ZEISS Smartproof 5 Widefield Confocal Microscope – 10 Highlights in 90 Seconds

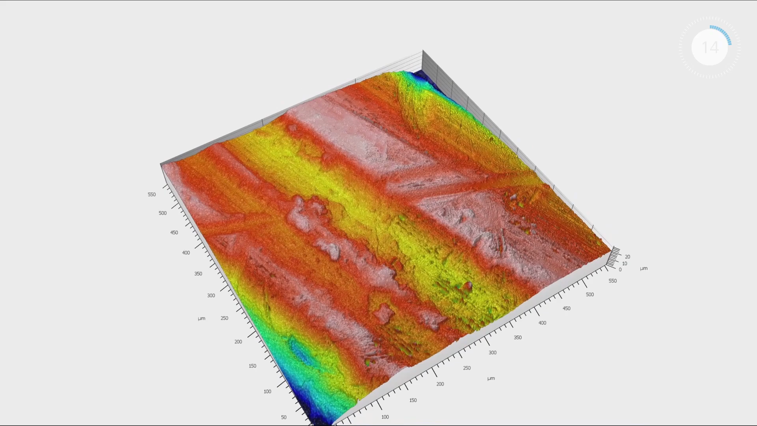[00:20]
Acquire 3D images of surface structures and evaluate the raw, unprocessed data for results you can trust.